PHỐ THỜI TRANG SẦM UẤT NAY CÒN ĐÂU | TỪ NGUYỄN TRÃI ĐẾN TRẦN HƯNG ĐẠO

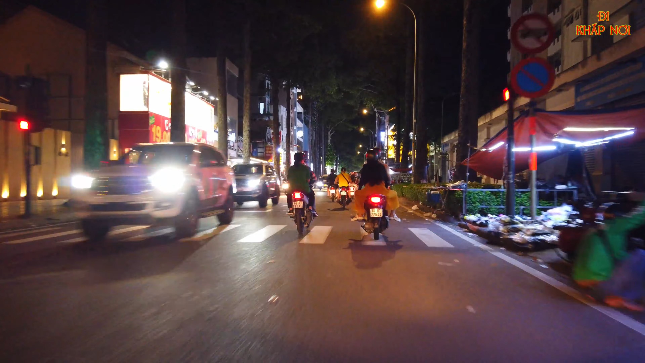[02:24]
Để mang về đồn công an Thì sau đó không biết ta có trả lại hay không Thì cũng không có rõ nữa Và Tới cái khu vực này thì Chúng ta cũng đã thấy được Là những cái shop thời trang nó cũng đã bắt đầu nó nhiều rồi Ở cái phía khu vực quận Quận nhất Thì đa phần là Con đường Nguyễn Trãi này nó sẽ bán Những các cái thời trang cao cấp Cũng như là hàng hiệu Còn đối với
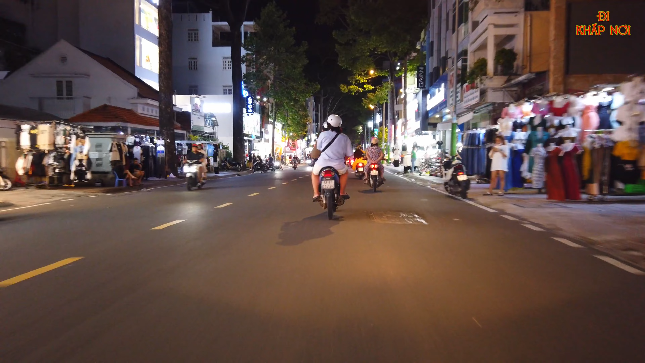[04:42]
Trong cái quãng thời gian như thế này Như quý anh chị cũng đã thấy Thì nó rất là lèo tèo Rất là nhiều Rất là ít người mà đi di chuyển trên này Đó Khách Rất là vắng Nó không có Nó không có được Đông đúc Như là những Những dịp bình thường khác Thì Trong cái quãng thời gian như thế này Thì Cũng Có thể là cái kinh tế của mình Nó đang khó khăn Cho nên thành ra là Cũng Cũng nhiều Cái cửa hàng Cũng đã trả lại mặt bằng rồi
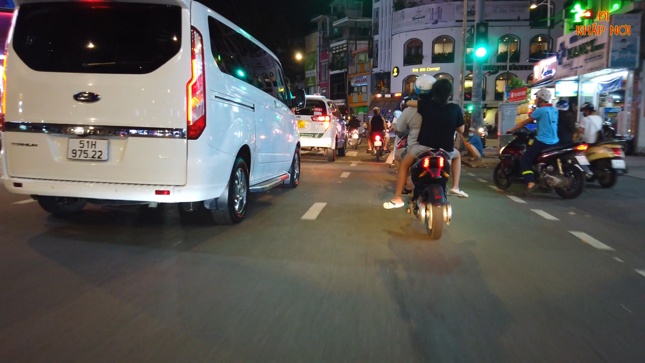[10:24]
Với Trần Hưng Đạo Với cả Nguyễn Văn Cư Chúng ta gọi phải kia
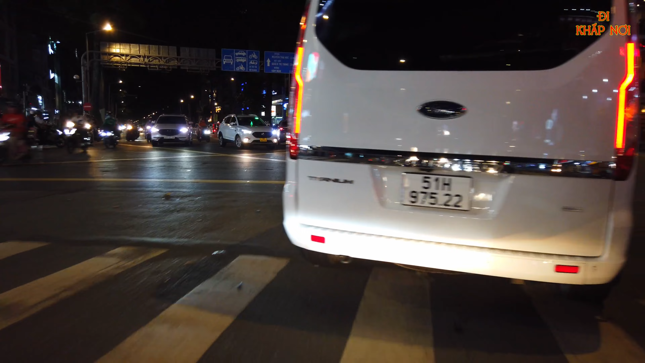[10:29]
Sang cái Cầu Nguyễn Văn Cư Để đi qua Bên Phía Quận 8
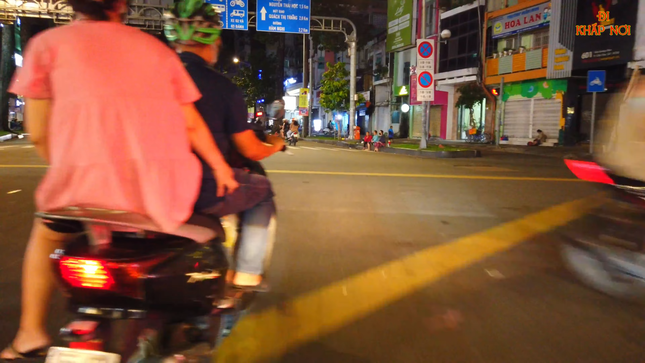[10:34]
Cũng như là Sang với Khu vực Trung Sơn Con đường Dương Bá Trạc Tại quận 8 Và ở Cái Tại khu vực như thế này Đó Thì Một cái quãng thời gian Nó khá là dài rồi Nó không còn Nó không còn được nhộn nhịp Như Như Những Cái lúc bình thường nữa Đó Phía bên tay trái kia Chính là bộ công an Cái khu vực Mà phía nam Chính khu vực của Việt Nam